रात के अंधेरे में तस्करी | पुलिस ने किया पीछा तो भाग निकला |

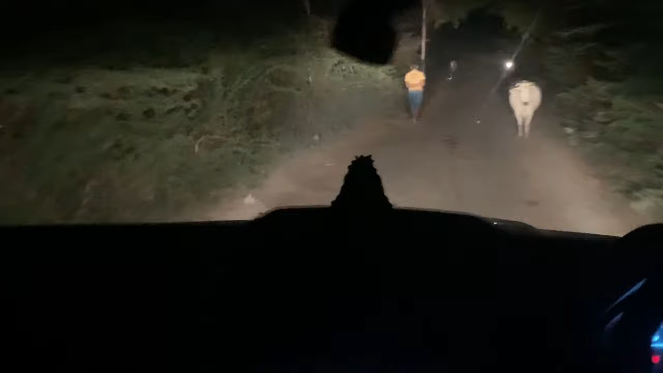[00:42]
आज आज आए हैं एक सुचना मिली थि है मैं भाना एद द्रू होती
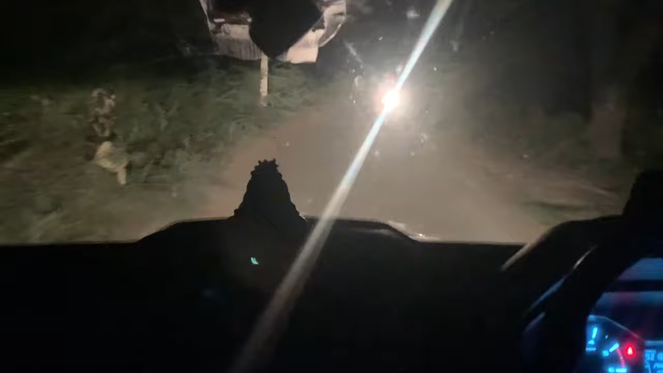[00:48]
है उसकी स्मगलिंग हो रही है दसकरी हो रही है
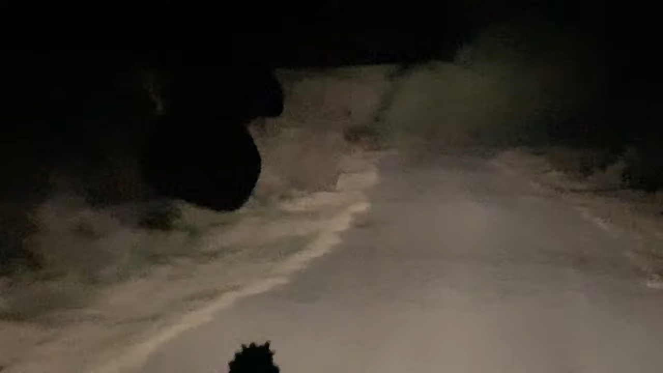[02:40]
जो रास्ता दी जा रहा है, चाहिदे इसके पोड़े की आगे है, 500 मिं� यही ऐसा है दोसका घर है, यह पोने बाला जो घर है, उसी को घर है,
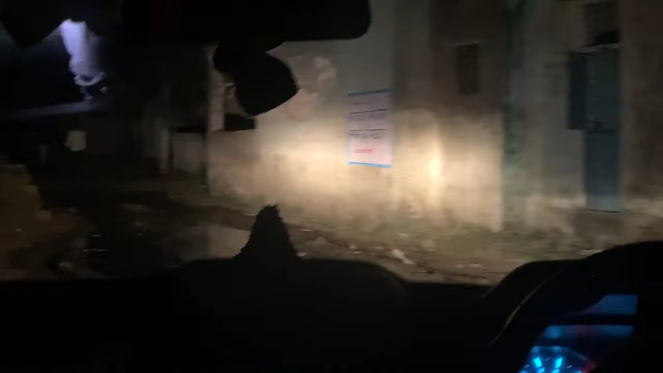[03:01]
यहां पर यह लोगों को मौलेम पता चल गया तो लोग देखो आप ही गए है रात में रात में रात में कौन आता है,